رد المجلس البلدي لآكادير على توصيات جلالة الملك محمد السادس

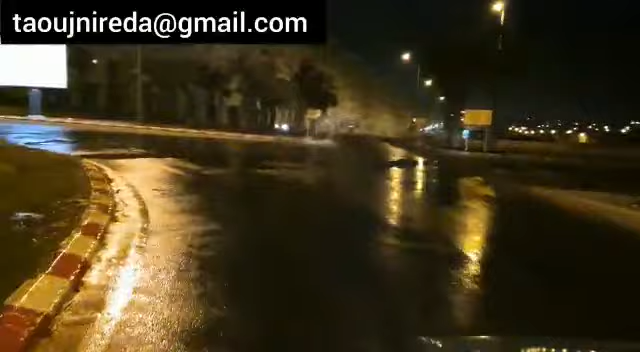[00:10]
الروبوان ديه شارع الجيش الملاكي اليوم الخميس تسعود جنفين الفين وعشرين هذي تعدون سيالليل كيسقيوا الروبوان تسحوا معاه الشارع كامل هذا الجواب منتخبون ديه اقاذير لصاحب الجلالة يالله دوا هذي تلتيه مع الاقتصاد الماء و سوس و احتسوس عارفينها بان عدم المشكل ديال شح مياه